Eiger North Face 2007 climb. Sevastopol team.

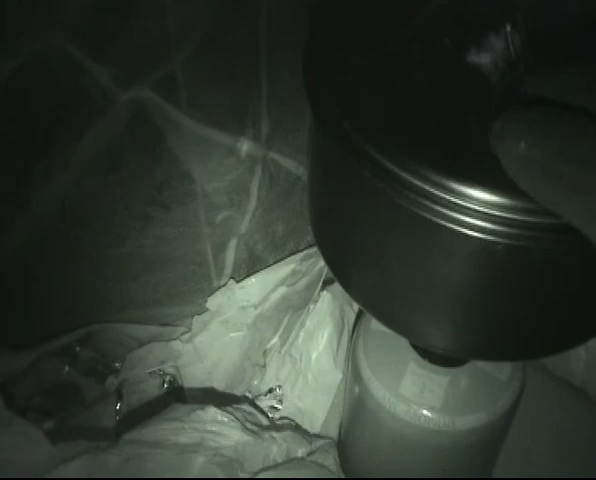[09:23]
в квадратный метр Мы Поставили Так
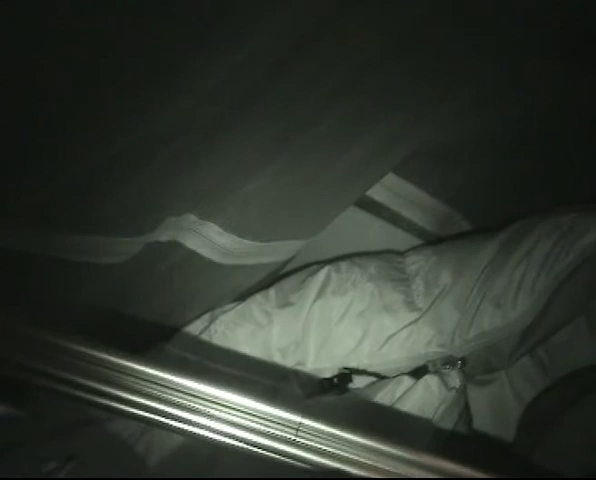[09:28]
называемый Бивак Просто взяли тент От палатки И прислонили К скале
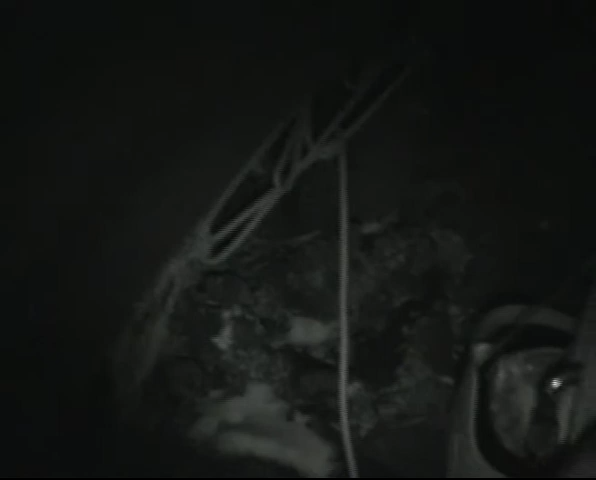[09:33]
Вот она Эта скала Таким образом Мы тут Пытаемся Втроем Ужиться
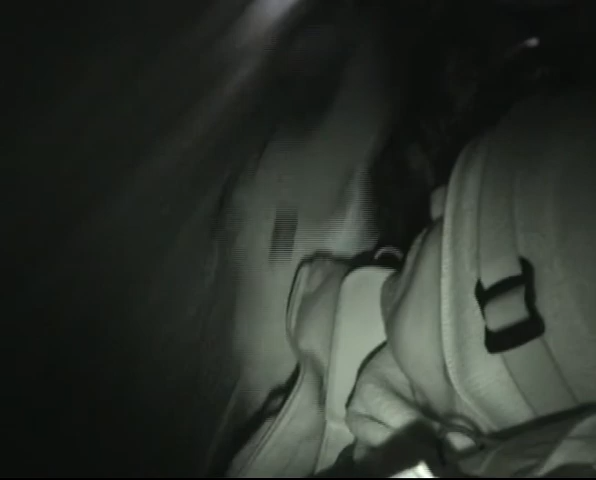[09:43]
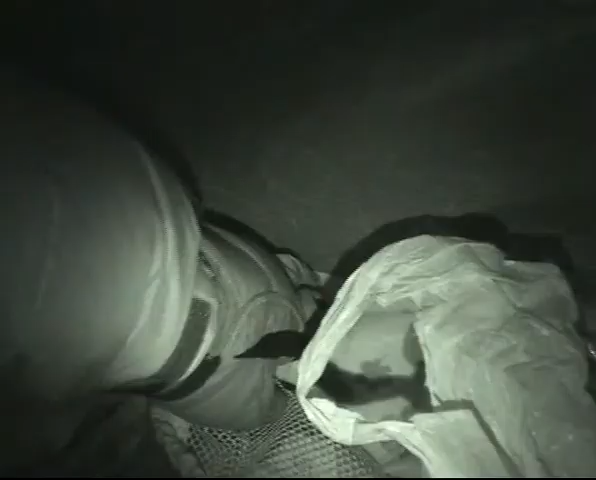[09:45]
Вот это Это уже пропасть
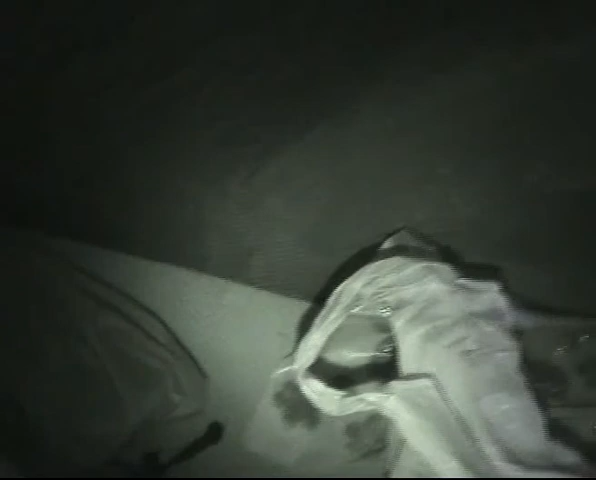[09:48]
Я не видно Но она есть Айдар Ты жив?